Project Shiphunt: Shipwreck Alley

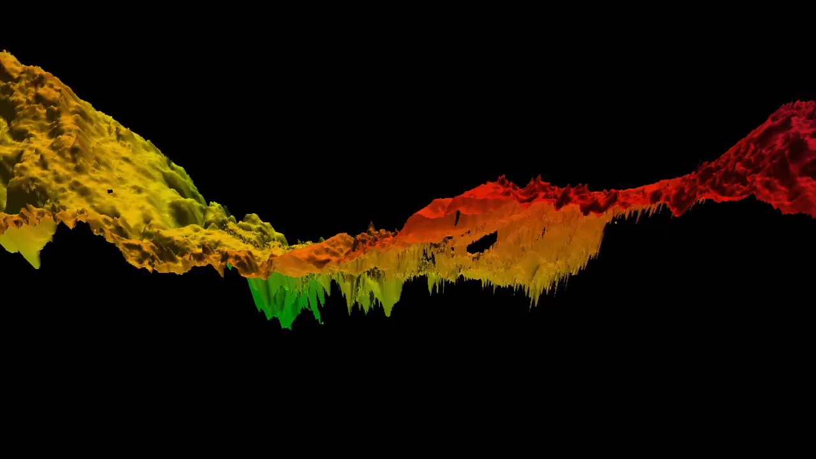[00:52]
we're able to take millions of data points, peer down thousands of feet, and find shipwrecks.